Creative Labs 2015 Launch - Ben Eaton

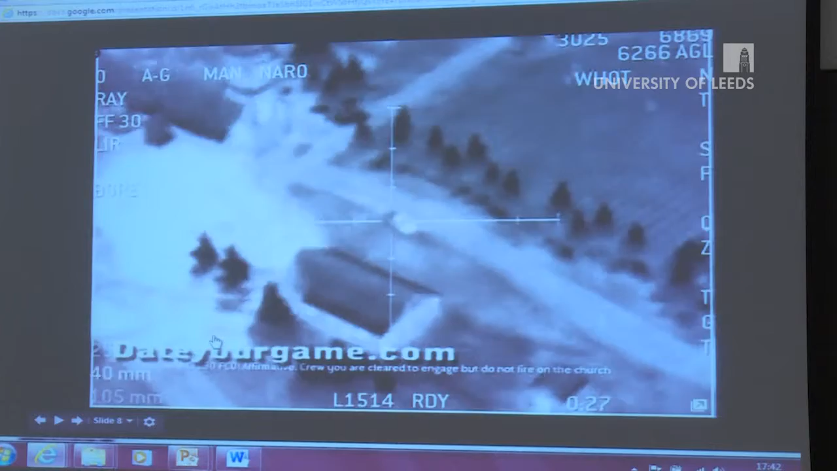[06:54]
and it carries on but so this is the game by the way this is a real life footage just in case the two things got blurred um so we just started looking at kind of how what it